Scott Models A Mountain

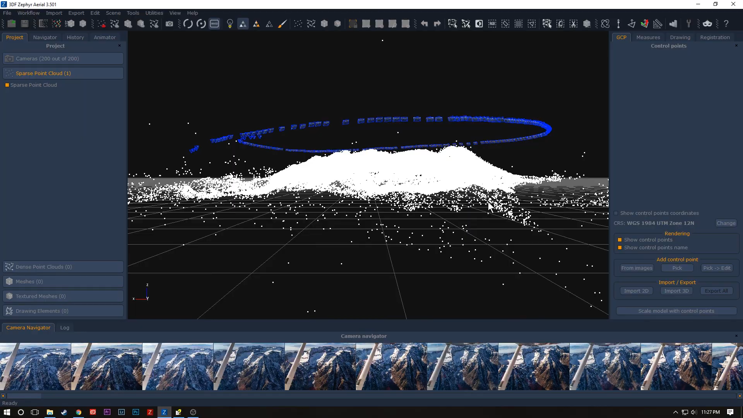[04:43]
As I move the model up like this to get more of a top-down view,
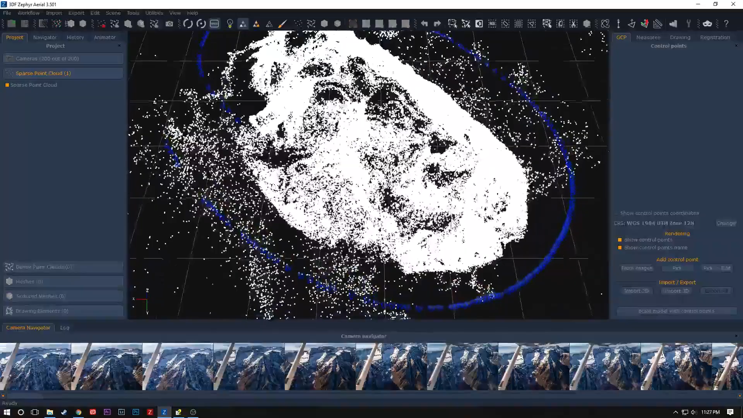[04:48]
you'll see there's a lot of points that don't quite fit into things. And that's basically noise. So I'm going to be spinning the model around, up and down, all around to get rid of all those points. And instead of having you go through and watch that with me, I'm going to have you watch my pilot do what he does. And he's quite the badass at what he does. He flies air shows all over the United States.
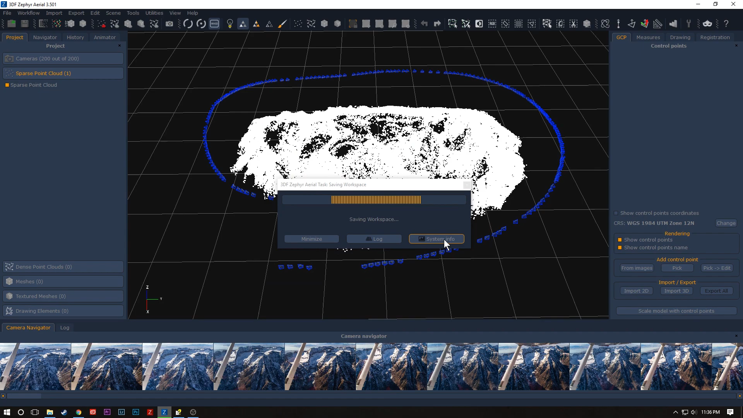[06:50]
So once that's saved, I'm going to go ahead and create the dense point cloud. I'm going to keep this as simple as possible by keeping it aerial and keeping it default.
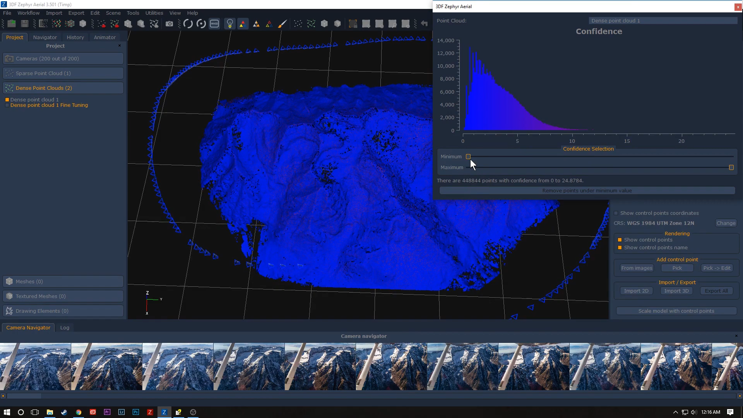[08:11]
It basically shows what Zephyr is sure about and what it's not sure about. If I slide the slider to the right, you'll see things become more purple. That shows how confident Zephyr is in where those points belong.
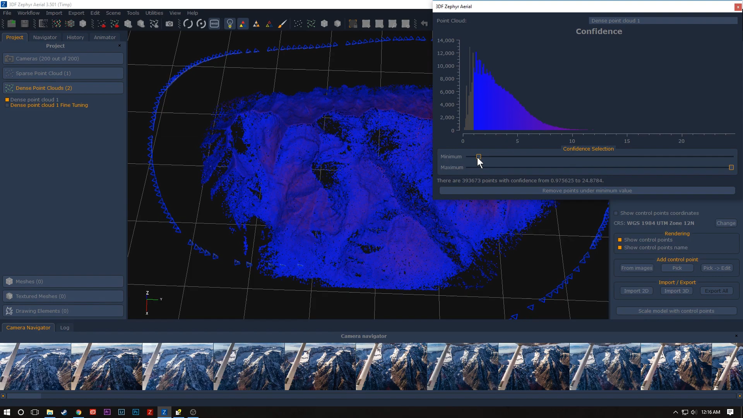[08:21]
I'm going to put the slider right where I feel comfortable with, and I'm going to get rid of the points below that threshold. Now you see here I've got something that's kind of goofy. I made a mistake and actually made that fine-tuning on the wrong cloud, which is fine because I actually made a copy.
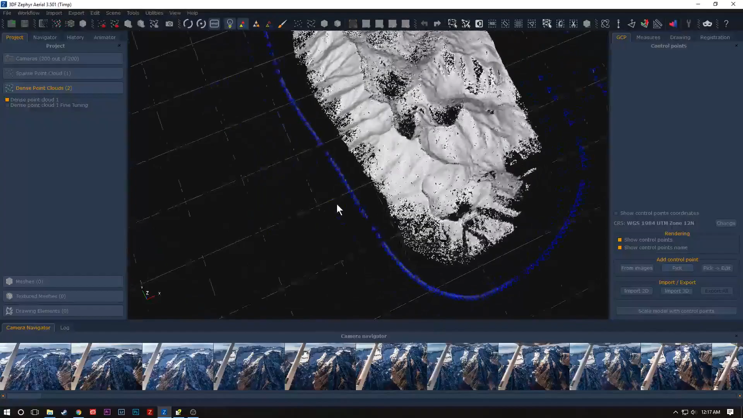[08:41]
There's nothing wrong with that. Now it's on to making the mesh.
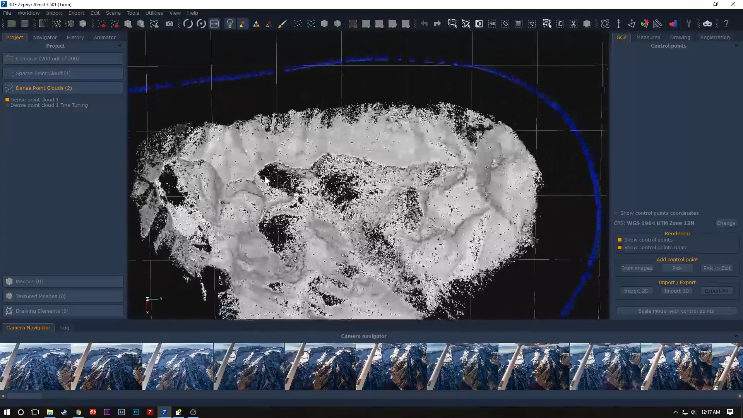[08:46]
I'm going to get everything centered here and take a look at it, make sure everything looks good, everything does look good, and get started on this mesh.
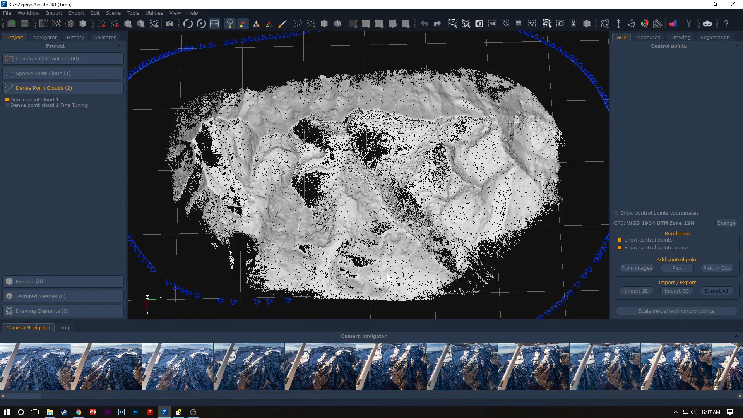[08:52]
I'm going to click on that and make sure that you're using the right cloud for this.
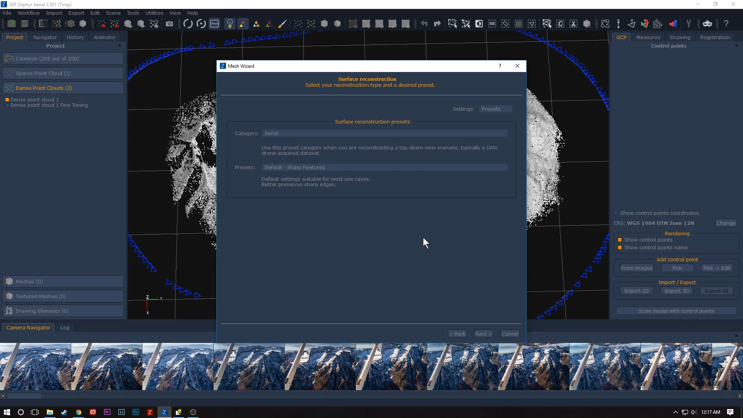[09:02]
Once again, we're using aerial and default, and there's a reason I'm using sharp features here, and I'll explain that to you. It's hard for me to describe when to use smooth and when to use sharp when talking about the detail settings, especially with landscapes.
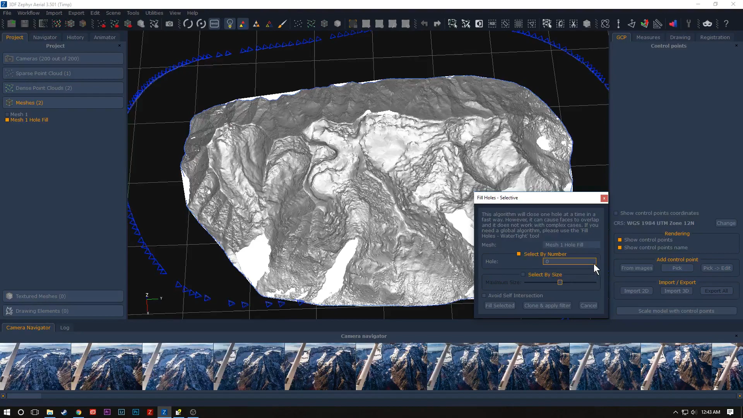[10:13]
And I don't want to fill that whole thing. So I'm going to go one up from that zero, and actually fill in just that top few holes.
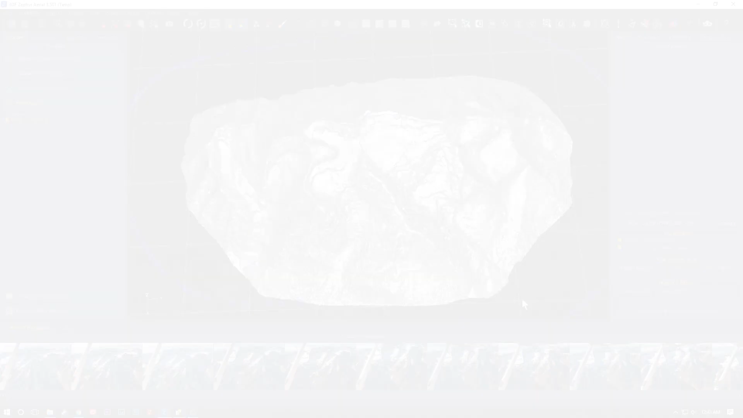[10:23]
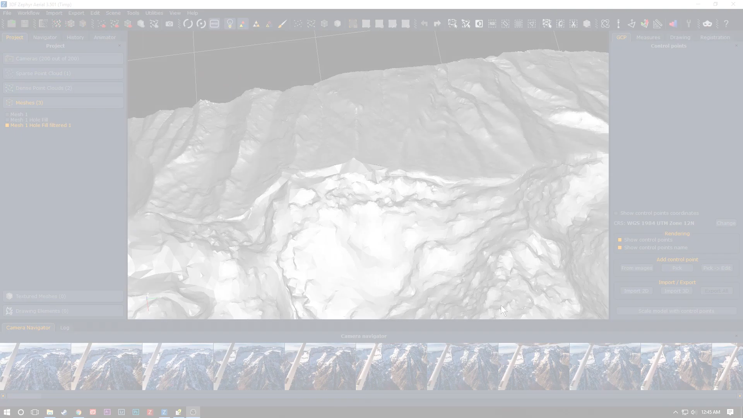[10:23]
You'll see that Zephyr has filled that hole very well. I'm just going to take a look at the nice grandeur of what I've created so far. This is just the initial mesh, and it looks really good. You can tell that it's a mountain, and that's fantastic.
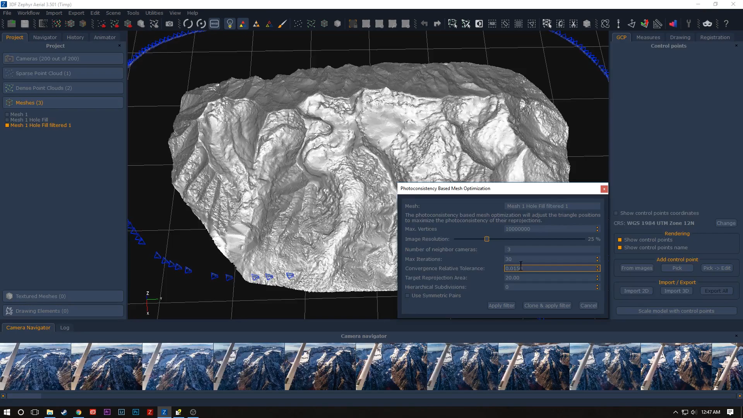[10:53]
I'm going to down that from four to three. Now, because I got such a good result off that mesh, I'm going to up the resolution of it to 50%. And instead of just applying the filter, I'm going to clone it and apply it. That way I have a backup copy if I need to refer to it later on.